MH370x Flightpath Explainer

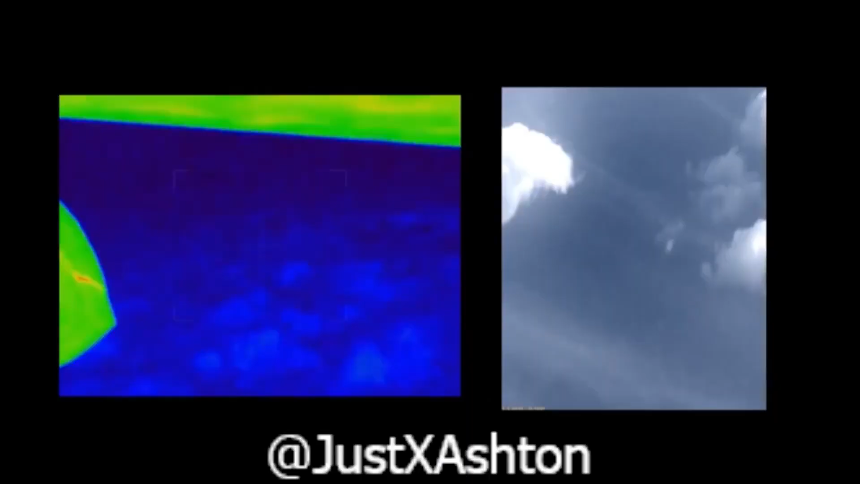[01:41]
Soon after, the videos begin. They show smoke coming out of the back of the plane, consistent with the fire. The plane is descending in the videos, consistent with an intercepted, Chinese-only reported communication that claims the plane was attempting an emergency landing and disintegrating.
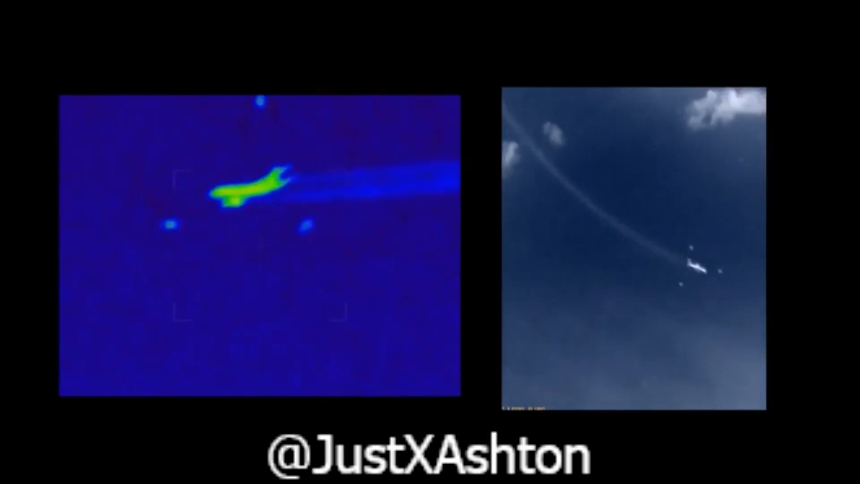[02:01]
The plane's altitude is low in the videos, as proven by the cumulus clouds that only form between 1,000 and 5,000 feet, also consistent with the witnesses sighting. There is no sign in the video.